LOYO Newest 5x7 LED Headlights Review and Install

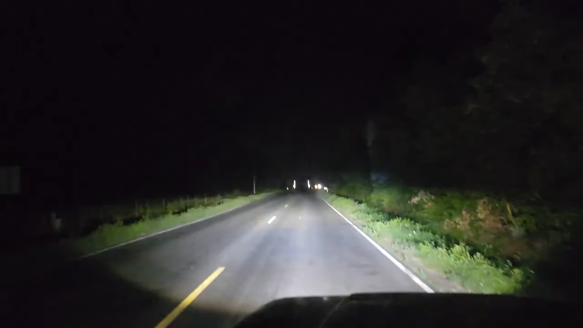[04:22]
It's kind of hard to test, but we'll do some nighttime on off. We'll see how that is.